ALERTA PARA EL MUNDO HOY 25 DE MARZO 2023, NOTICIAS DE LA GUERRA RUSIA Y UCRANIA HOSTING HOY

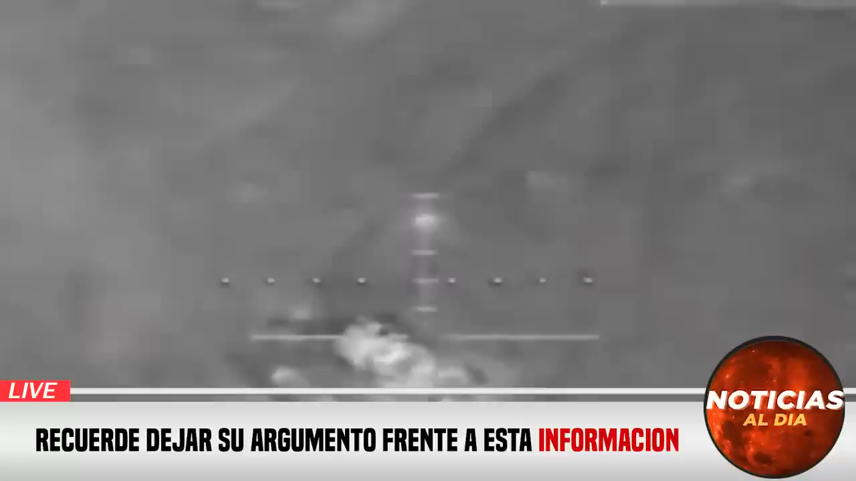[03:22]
Son drones artillados que dejan caer,
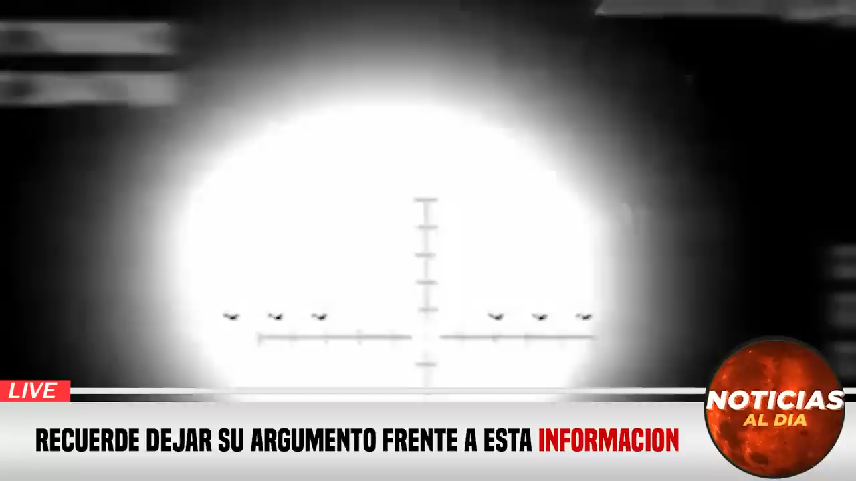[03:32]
como observamos allí, sus municiones contra estos blindados rusos. Son cuatro tanques
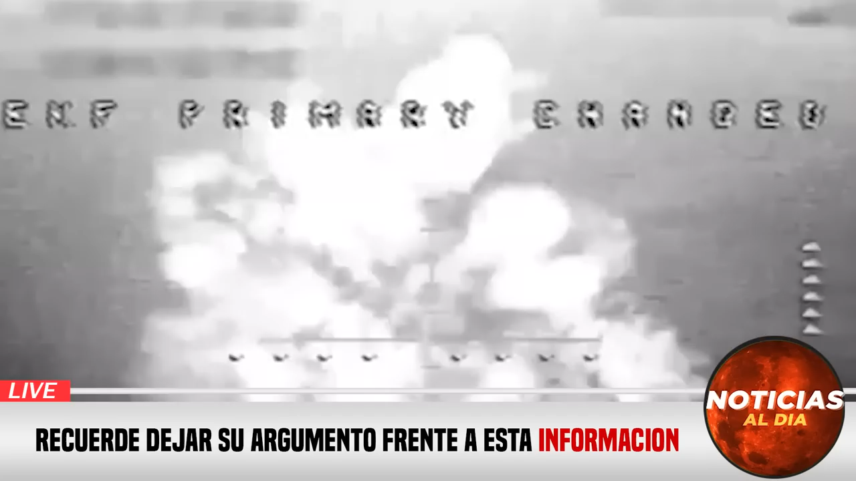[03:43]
y otro acorazado que fueron destruidos por municiones arrojadas desde los drones, lo cuentan en sus propias redes, en este caso Telegram.